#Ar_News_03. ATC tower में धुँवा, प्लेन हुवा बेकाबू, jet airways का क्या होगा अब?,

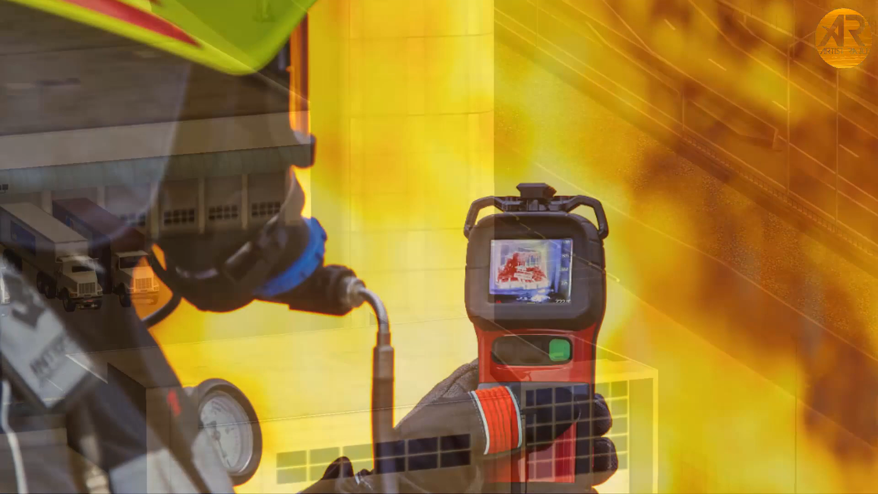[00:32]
इनर्जी डिडेक्टर का इस्तिमाल किया गया ये बेसिकली एक डिवाइस होता है जो हीट को सेंस करके आग का पता लगा सकता है